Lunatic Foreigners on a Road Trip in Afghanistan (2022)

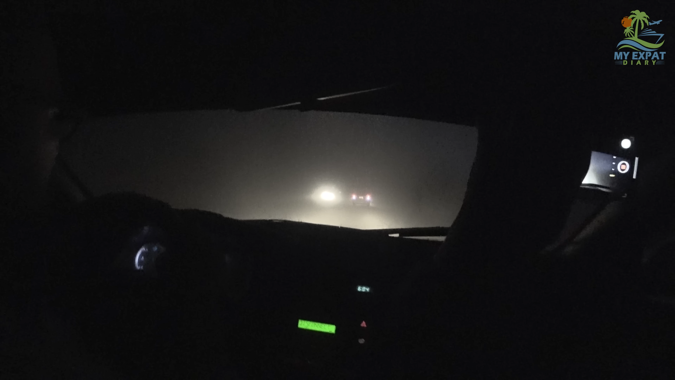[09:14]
It's kind of like the dust storm I was in Mosul. That hit Iraq, but this one's at night. It couldn't be at the worst. Holy shit. Whoa. Wait. Oh my god, I know him. Salam alaikum.